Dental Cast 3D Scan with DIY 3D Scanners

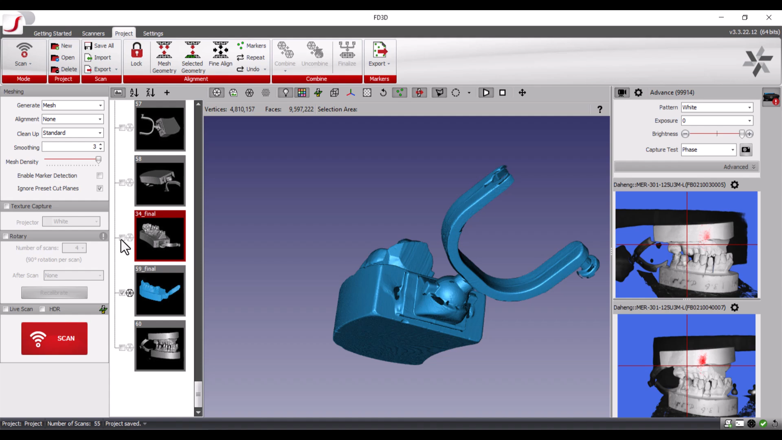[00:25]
and check the interaction between teeth.
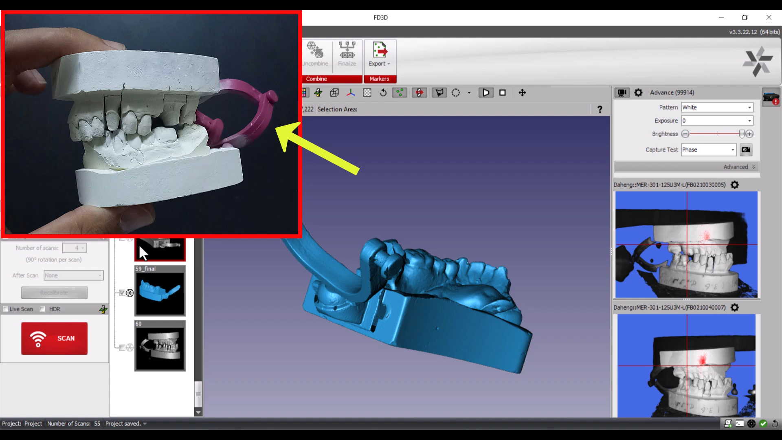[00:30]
The pink object in the back of the cast is a dental articulator, which is used to hold the physical dental model in place, simulating the movement of the jaws. I use 3.1 megapixel cameras for this scan.
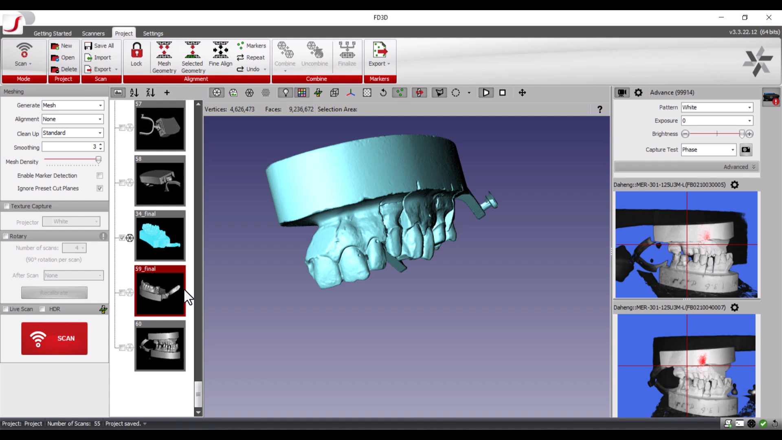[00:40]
All details are captured well.
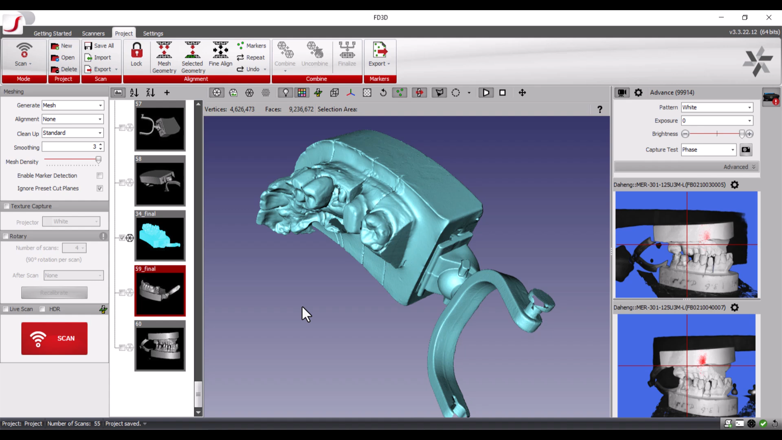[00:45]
The accuracy of the scan is about 0.01 millimeters or 10 microns.
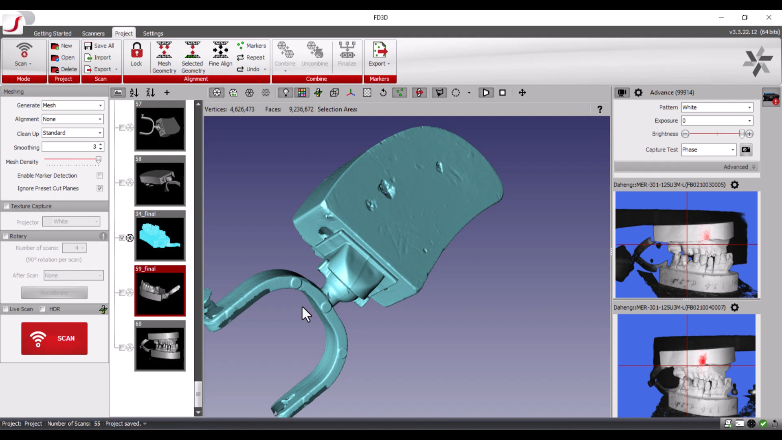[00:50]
The scan process is done automatically using multi-axis turntable.
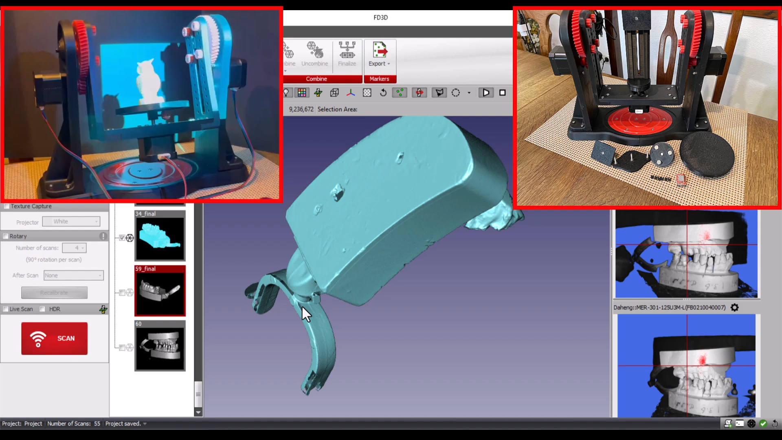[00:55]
The turntable positions the object in different angles and the scanner takes shots in every positions to complete a full scan.
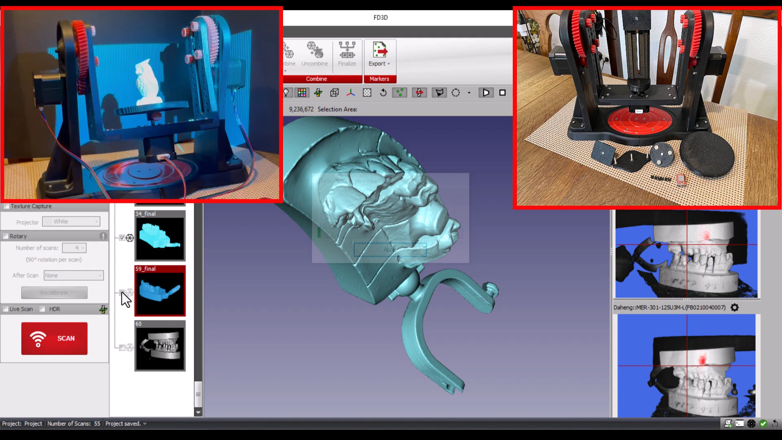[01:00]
Total scan time for this cast was about 5 minutes, including capturing, alignment, and merging.
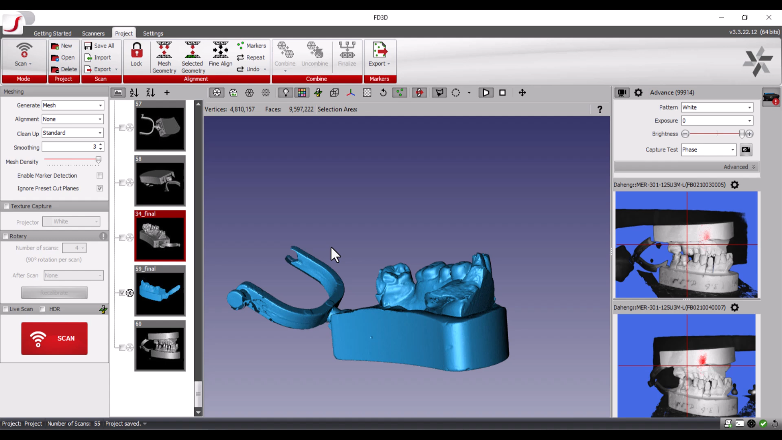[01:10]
We can scan each jaw separately and align them, or we can scan both at once.
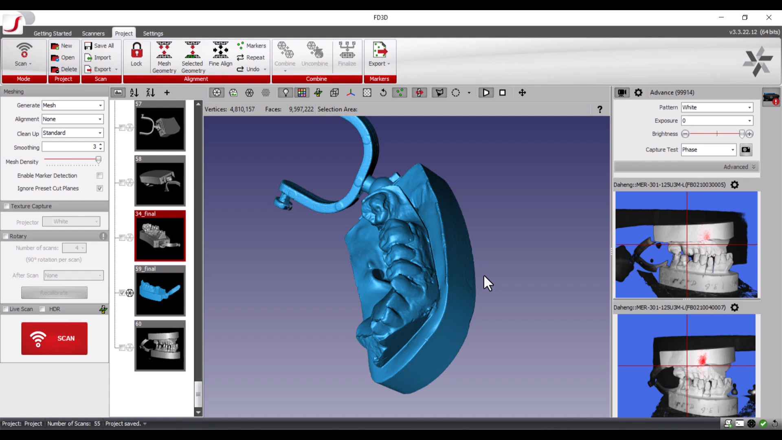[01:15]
Our Dye Dental SLS scanners is modular and adjustable.
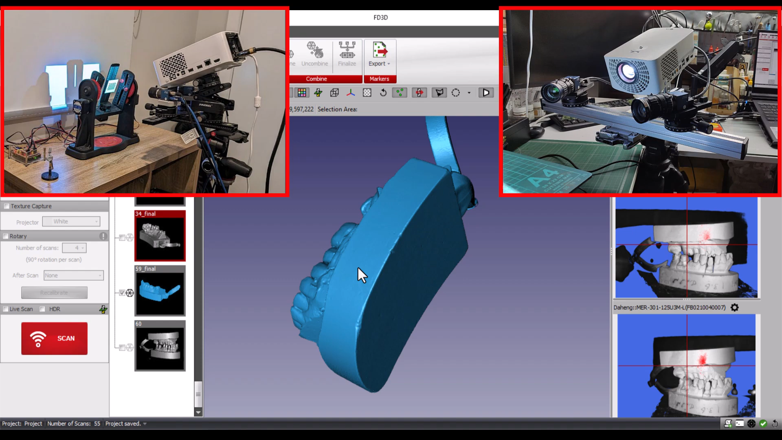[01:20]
We can easily change the configuration of the scanner setup to scan any object type and dimensions, from 1 millimeters to several 10 centimeters.
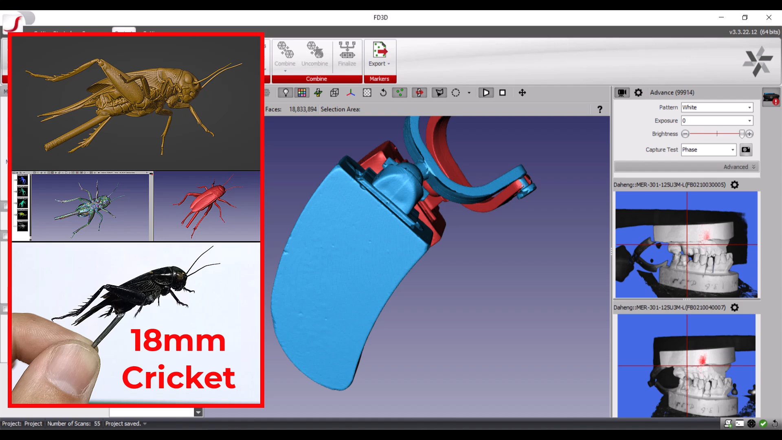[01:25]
And software can export scan results in different formats,
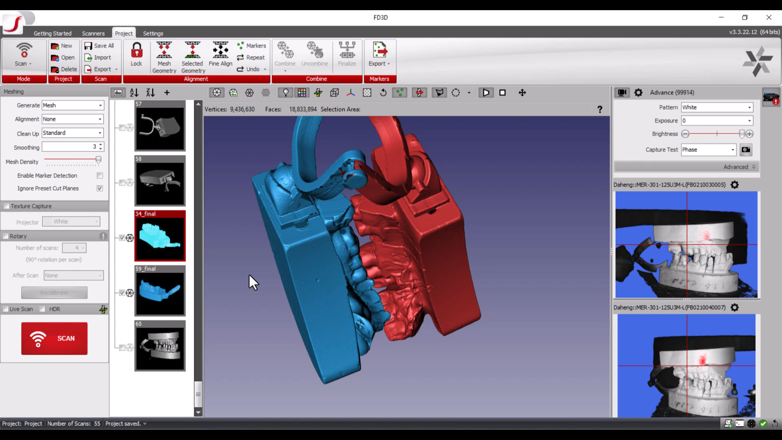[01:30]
like STL, OBJ, and PLY. Thank you for watching.